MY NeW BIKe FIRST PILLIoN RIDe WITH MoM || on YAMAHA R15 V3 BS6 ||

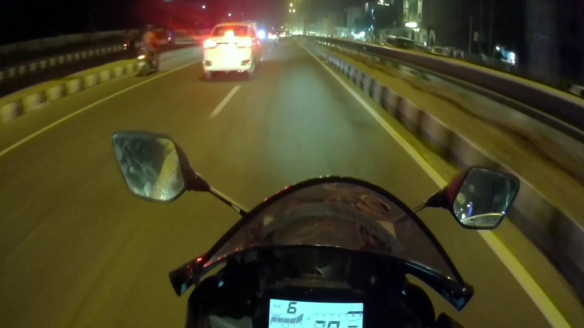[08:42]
कंफ्यूज था, लगता है आगे वाला इधर लेफ्ट जाओ राइट जाओ, लेफ्ट जाओ राइट जाओ।